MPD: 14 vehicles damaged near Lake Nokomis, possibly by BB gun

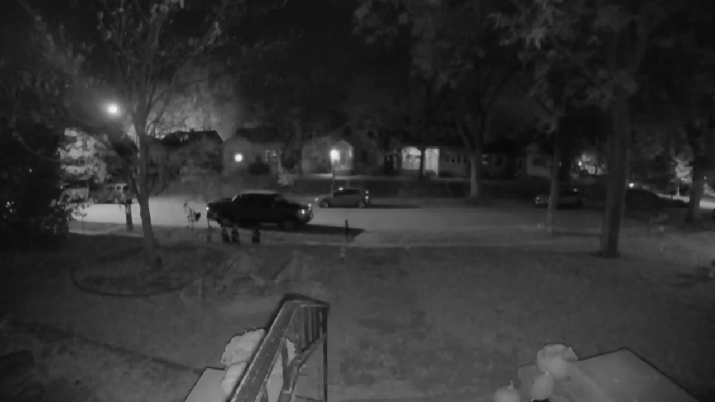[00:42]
which captured someone in this sedan cruising down the street at 4 a.m., hitting car after car after car. I don't know, kind of gun.